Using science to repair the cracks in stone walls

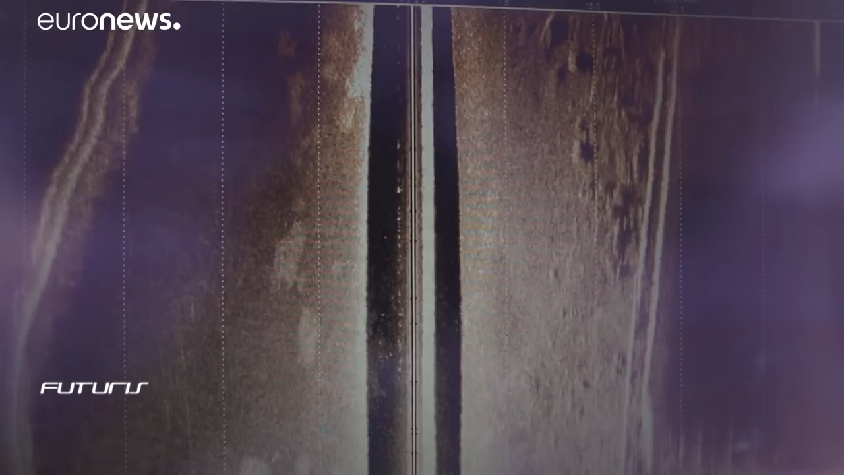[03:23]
On the scans, we can clearly see cavities in underwater fortifications.